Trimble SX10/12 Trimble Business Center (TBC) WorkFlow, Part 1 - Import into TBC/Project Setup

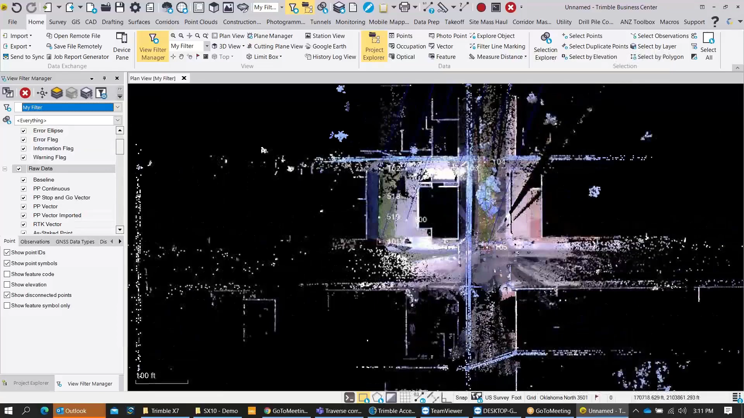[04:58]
I'll talk more about that later so I'm going to zoom in here and take a look at all the data that came in I can kind of start looking at my data in different ways through my project Explorer and my view filter manager so the project of Explorer and the view filter manager are good ways to navigate navigate around your project data you can get in there and you can turn things on and off with the view filter manager and with the project Explorer you can
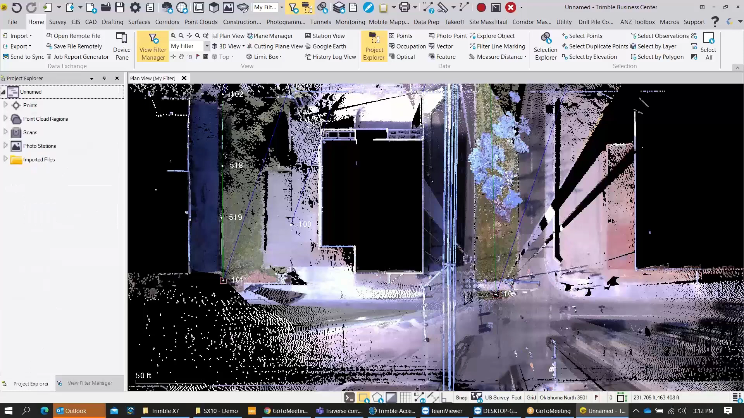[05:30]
look at your data your scans your points and all the data with it was brought in so right now I just want to turn off all this raw data get rid of these vector lines they're
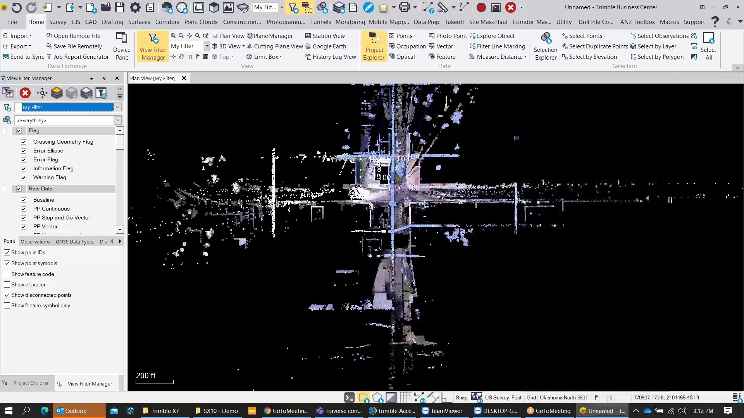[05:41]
coming in we go ahead and turn that off and I'm going to get in here
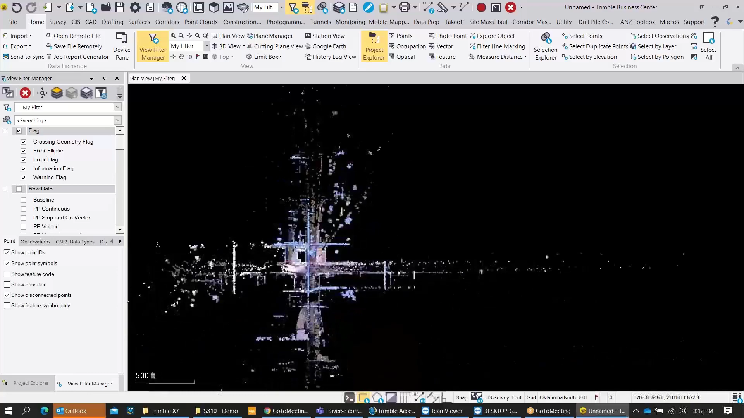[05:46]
and take a look at the project so I'm still in the view filter manager and I can come down here to the scan section you can see all of our scans you quickly turn those off and on the view filter manager and then I'm going to go over to the project Explorer and then the project Explorer here you can see all my station observations my scan stations and then we have the default point cloud it's
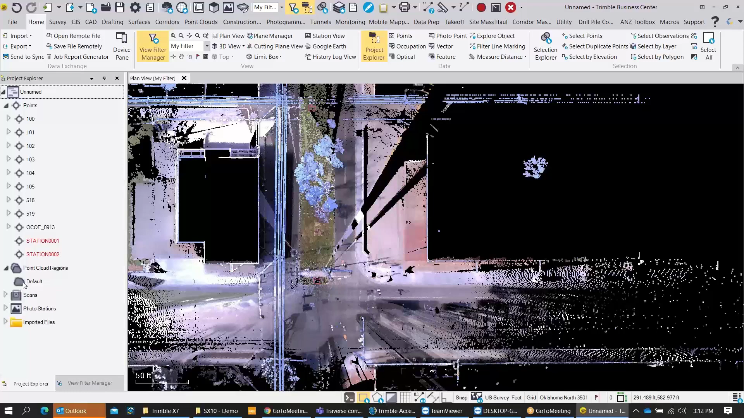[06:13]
showing up unclassified at this point and as one default point cloud now that I have my data and I just want
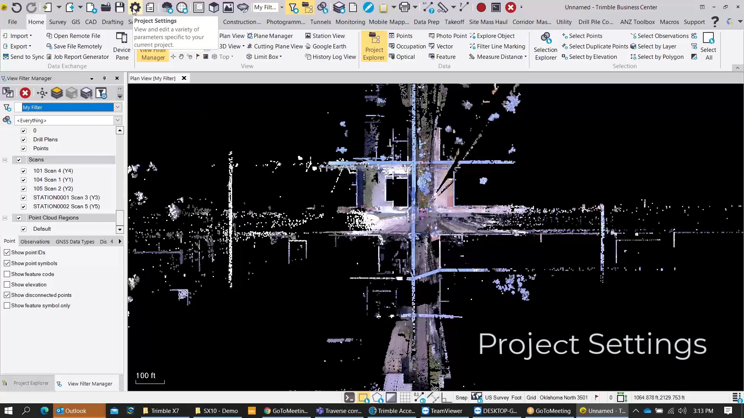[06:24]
to do some quality control and I'll go up here to my project settings I want to make sure that my coordinate system looks correct I'm in Oklahoma north come in here and check my units coordinate system make sure
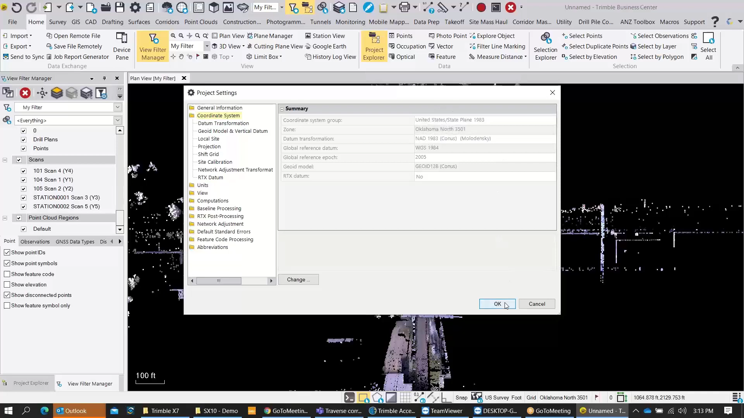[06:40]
everything looks good according to the project setup in the field I also like to come in here and toggle
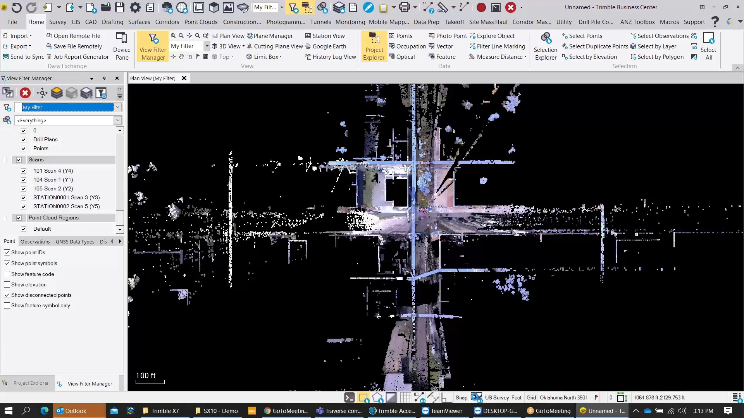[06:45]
on my background map make sure that overlays properly onto the correct
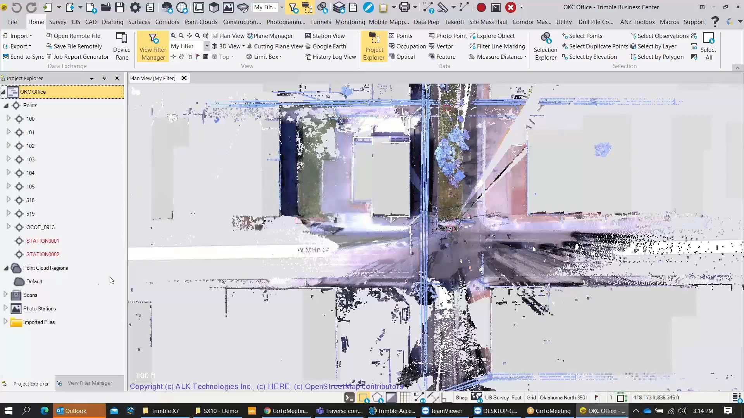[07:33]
check on my project location right click on the project name and go to properties and then I can toggle my map view from the tremble map view to the digital globe map view and then we'll be able to see our aerial imagery here and also turn it off and on from this location
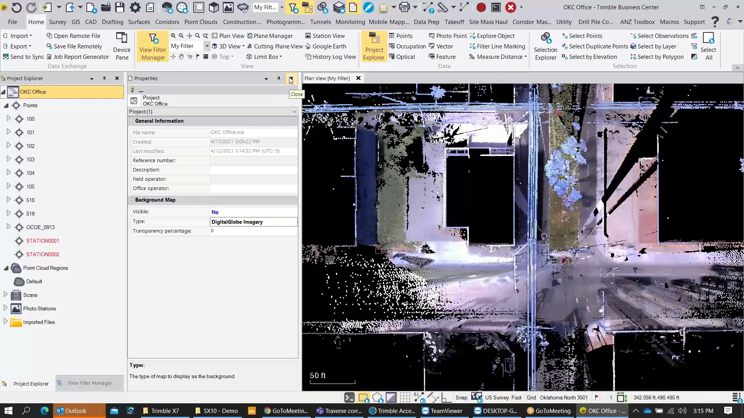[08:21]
here in the bottom right and close out that properties menu there so
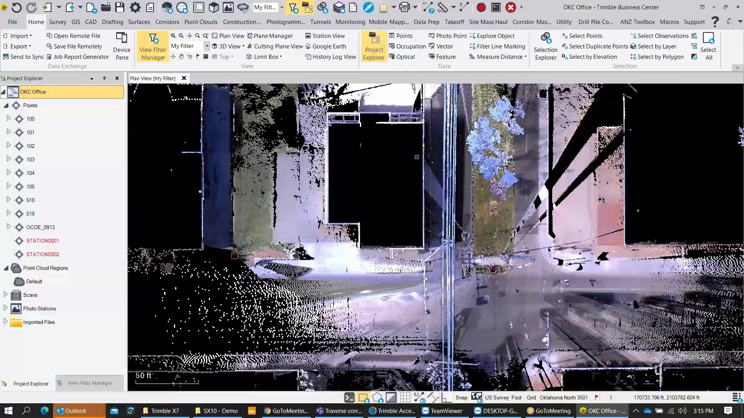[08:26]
in wrapping up this first series of exporting sx10
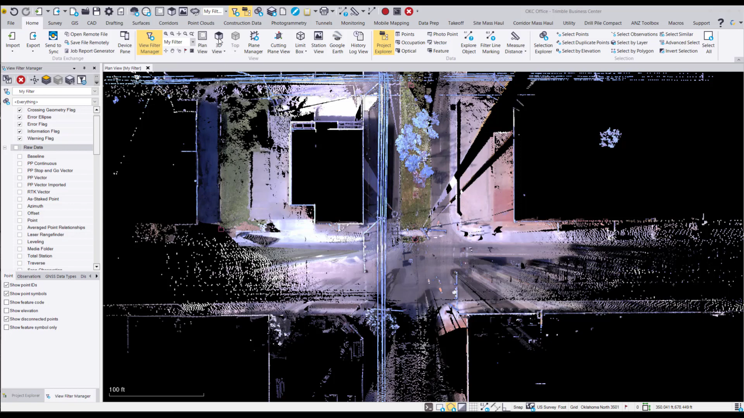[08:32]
data sx12 data from the tremble access program and into TBC importing into TBC I just want to take a look at my 3d view here real quick
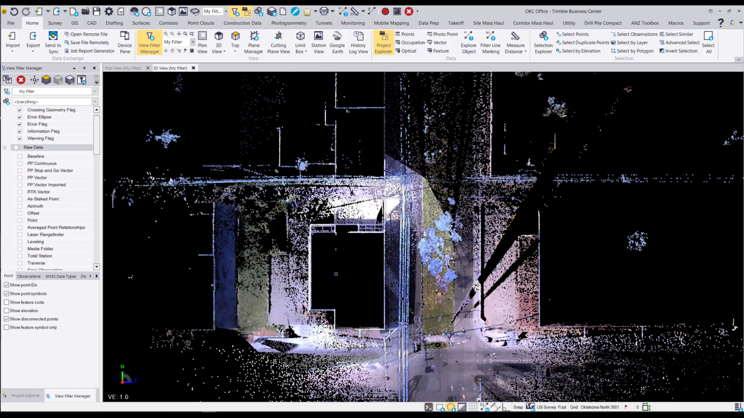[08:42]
we can zoom in and out with our middle mouse wheel button
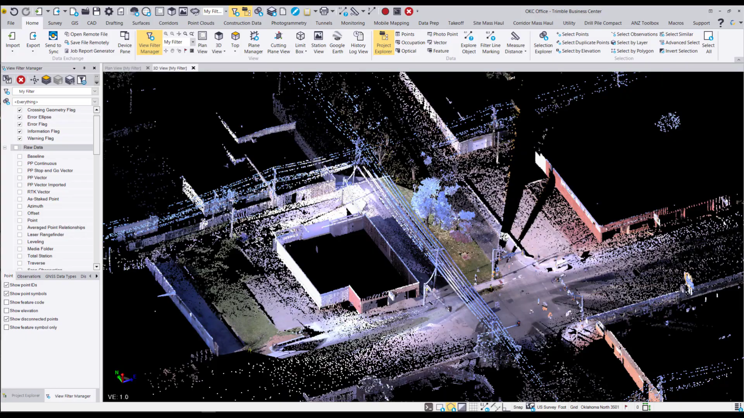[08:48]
also allows us to pan around here inside of the
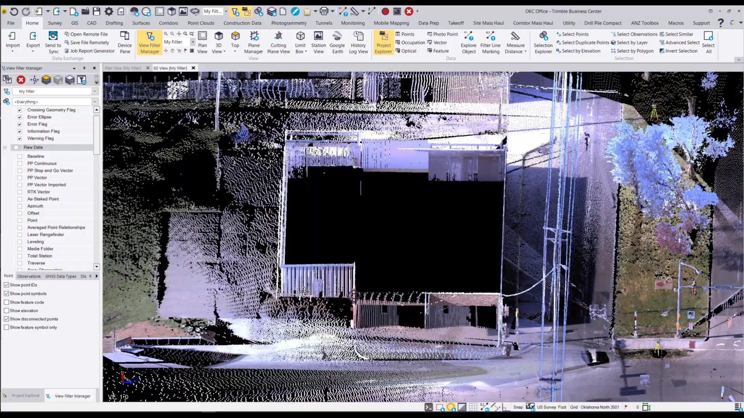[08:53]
point cloud data set looks like everything came in great
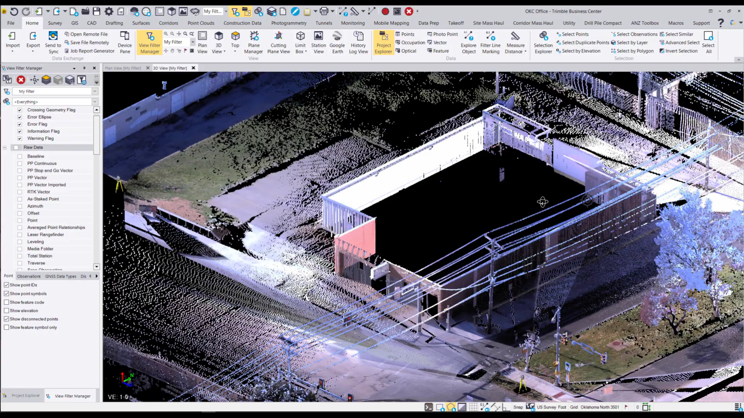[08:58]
everything's colorized at this point the next session will you know run a colorization on the point cloud again I'm going to go ahead and I could jump into a station view but I'm going to go out to the full view here and I want to show you the full
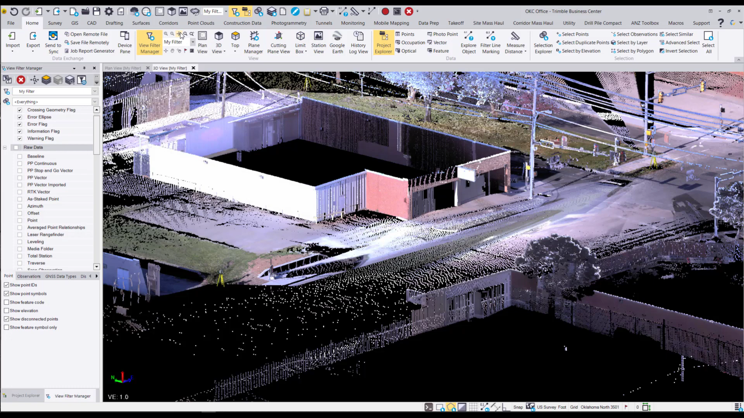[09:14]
extents of those other scan stations in relationship to where they are in our
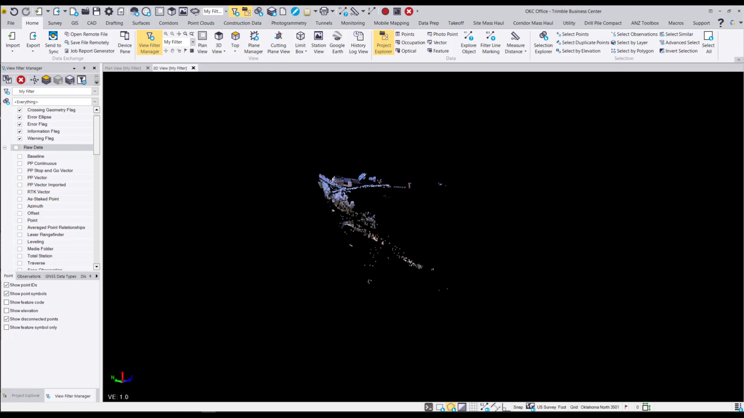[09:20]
project to put them way out here away from our project but we're going to register these at a later time
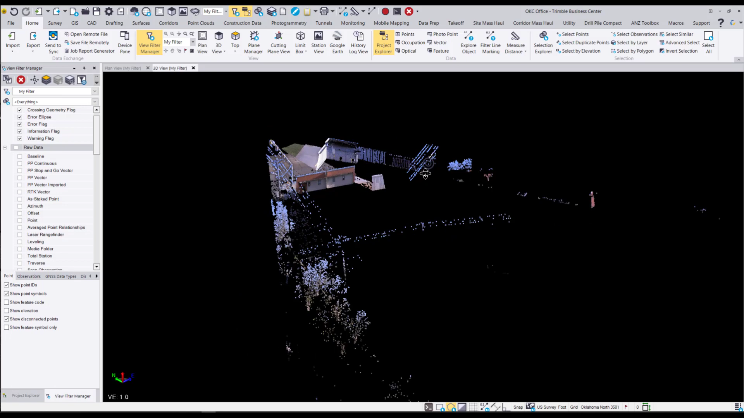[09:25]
those are going to go into the overall scan
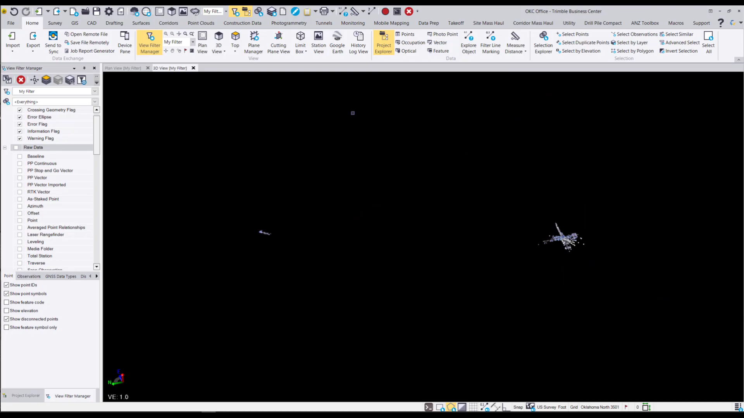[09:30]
project I'll just zoom in here and show
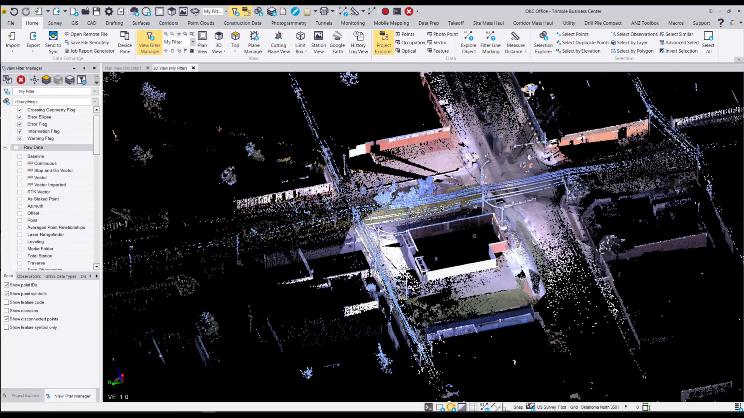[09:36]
you where those are going to tie and we're going to use a pairwise registration to tie that one
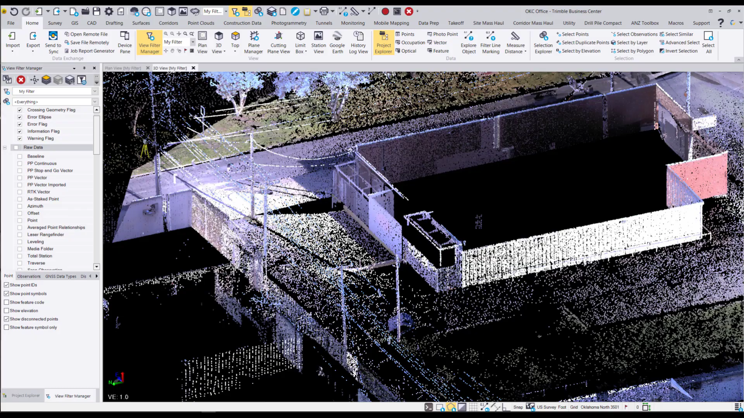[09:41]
scan got one scan station in the back there and I'm going to bring another one here in
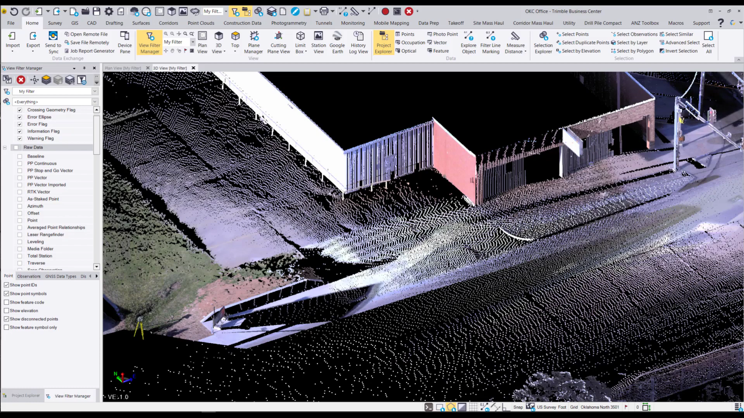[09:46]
the front while we're in the 3d view here let's just go ahead and take a look at our 3d view settings where we can make adjustments to our view we can use our preset views or we can adjust the rotation or change the vertical
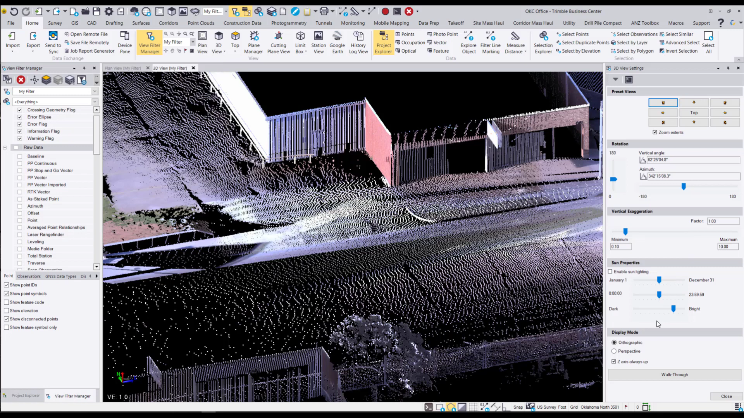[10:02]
exaggeration we change the display mode from orthographic to perspective orthographic displays everything at the same scales and perspective adds some